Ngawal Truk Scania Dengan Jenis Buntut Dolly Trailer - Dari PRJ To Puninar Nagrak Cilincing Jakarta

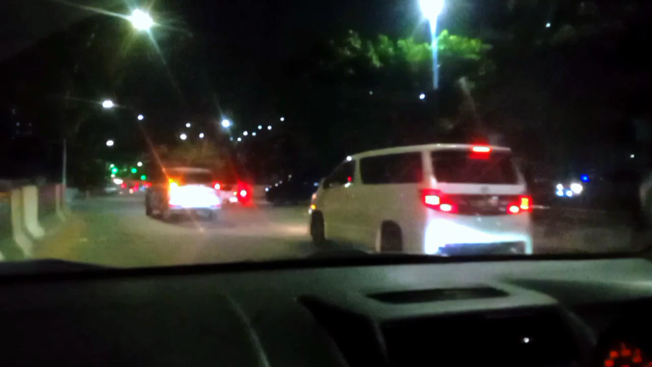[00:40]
lagi mau muat guys nanti setelah muat dikawal juga guys ini kita nungguin ininya nungguin truknya guys truk Scania guys buntutnya buntut doli kita jalan terlebih lebih dahulu ini untuk mengarahkan jalannya nanti sesekali kita di belakang juga guys Oke guys ikuti terus nanti keseruannya
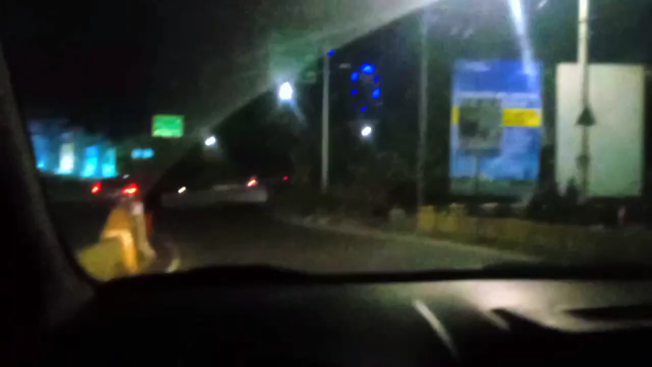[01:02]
baik guys kita jalan tadi sempat kena macet
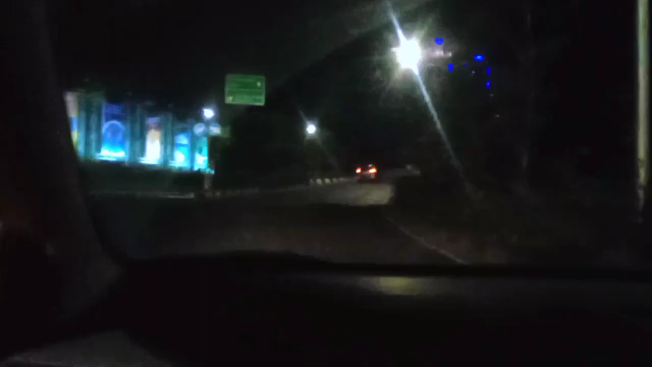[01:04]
makanan leleng guys nih
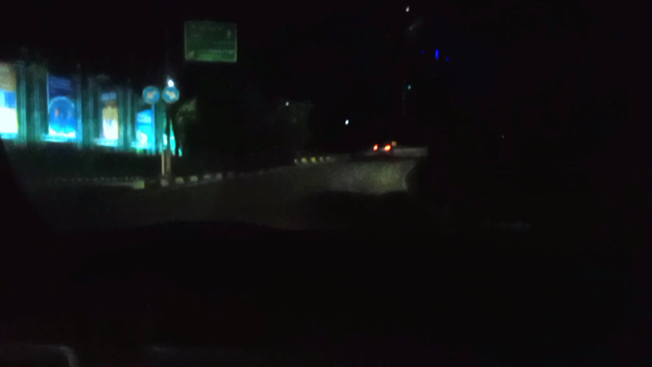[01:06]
kita masuknya masuk lewat sini guys masuk tol sini
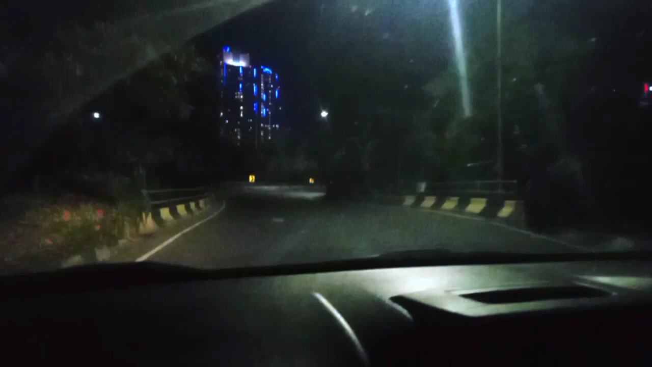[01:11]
tol ancol PRJ temuk ke PRJ guys lewat sini di tolnya guys kita jalan lebih dahulu untuk mengarahkan jalannya guys
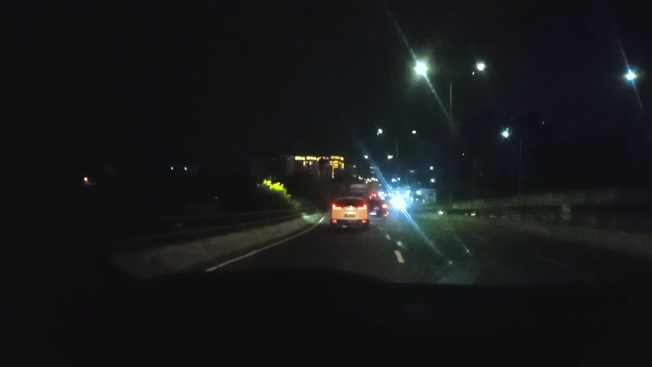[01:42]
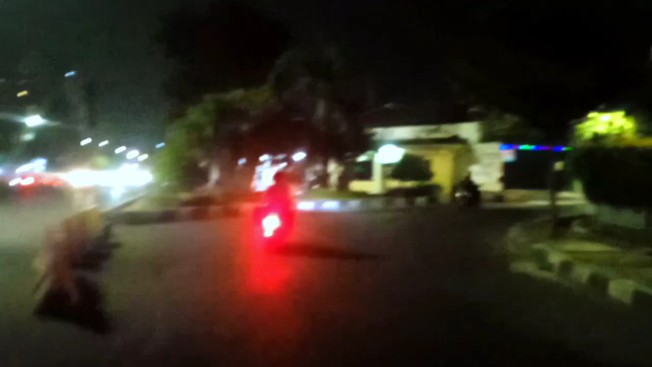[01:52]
baik ini mobil kita kita kita udah tutup jalan guys kita arahkan kesini